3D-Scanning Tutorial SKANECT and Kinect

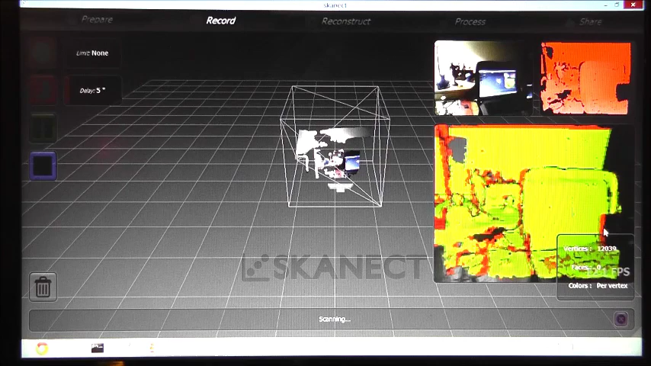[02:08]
green 3D model captured by the sensor.
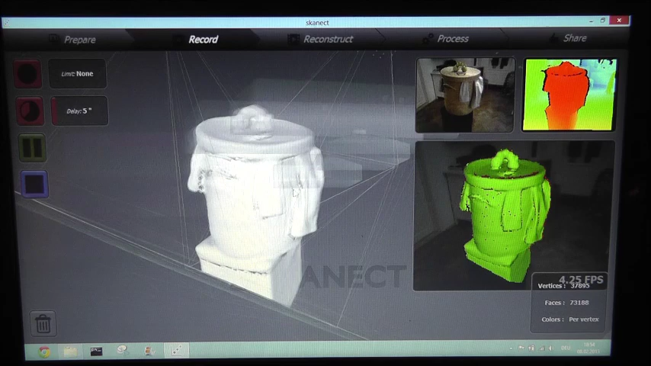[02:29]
This is the data we got directly from the scanning process. You can see the data is not very detailed.
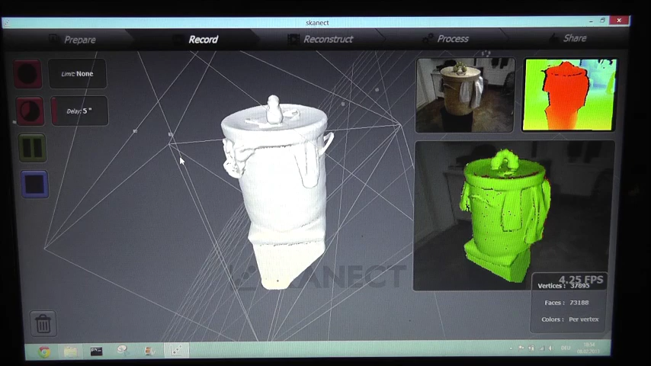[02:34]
In order to increase the detail we go to reconstruct and let the graphics card
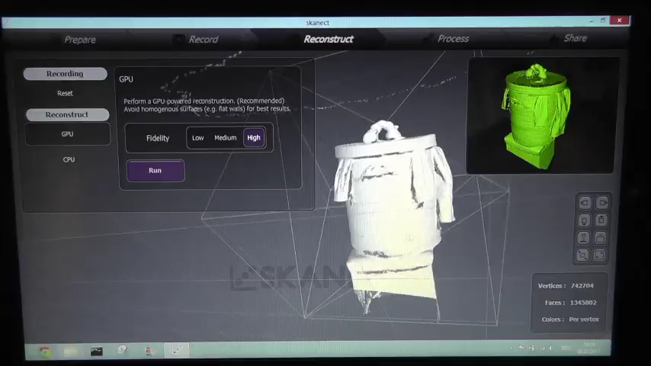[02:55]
Okay that's what we got from the reconstruction process. You see it's much more detailed than before.
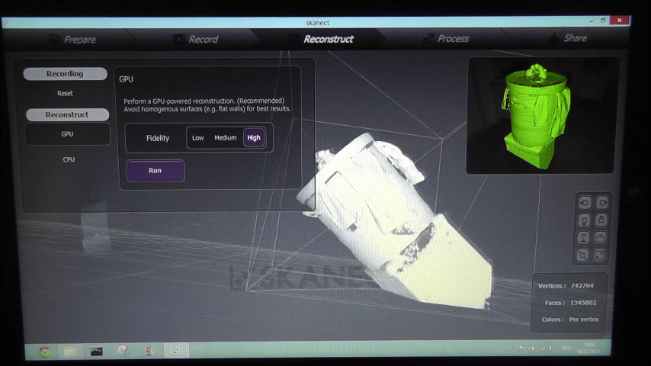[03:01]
Next we want to have a watertight model.
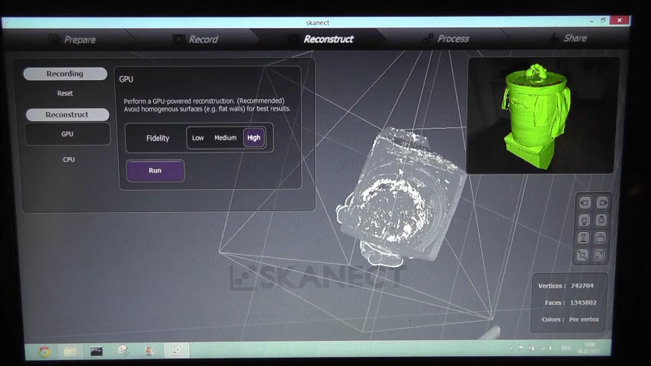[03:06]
So we go to process and let
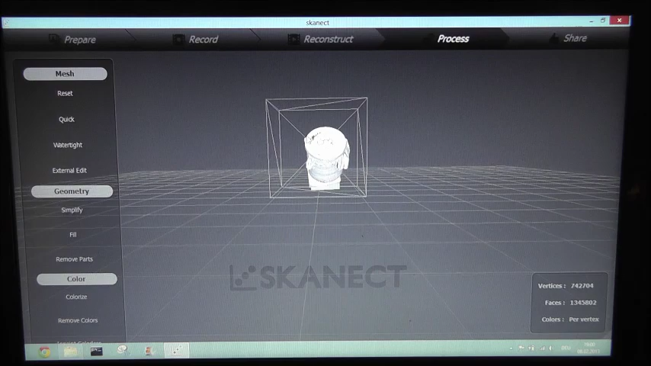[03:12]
the software just calculate the model. So we click on watertight and the software now closes the gaps.
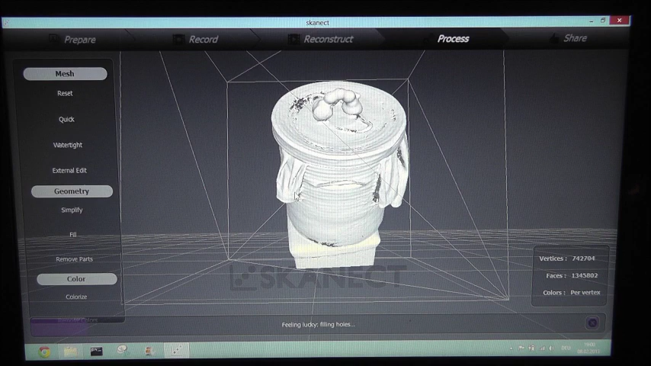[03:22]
Okay and now tries to apply the textures on the 3D model.